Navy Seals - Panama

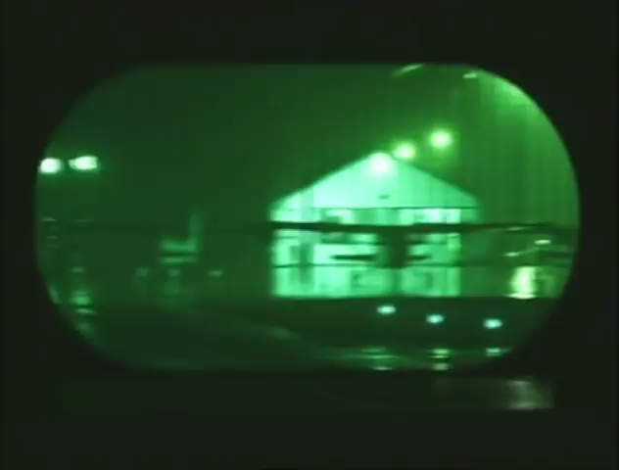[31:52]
With night vision goggles, Trotman made out figures moving in the darkness. This was expected.
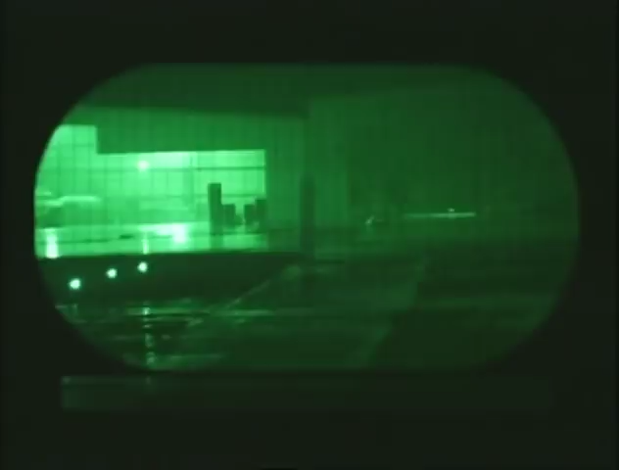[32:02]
At the briefing, they had been told they would probably see people around the airport buildings. Commander, I'm picking up some movement down by the tower.
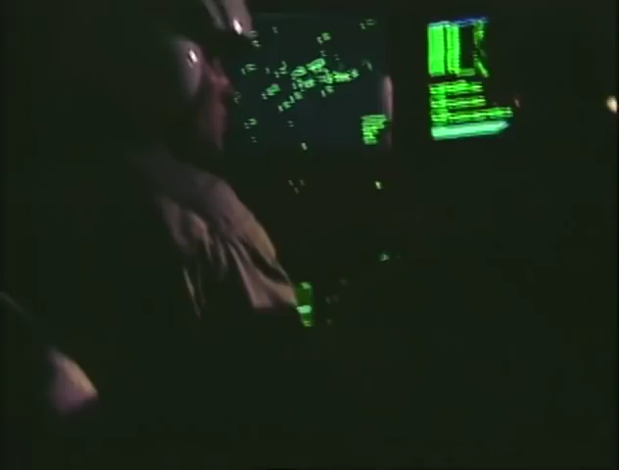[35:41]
Broadsword 2-3, Broadsword 2-3. Through their sophisticated surveillance equipment, the crew of the AC-130 could see the airfield below.
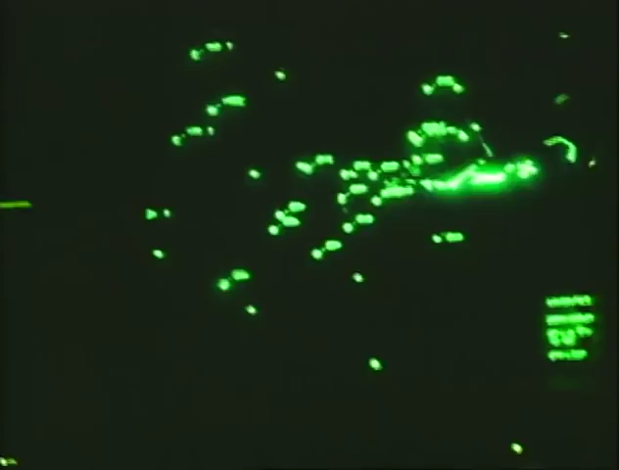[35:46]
Yet they remained powerless to help.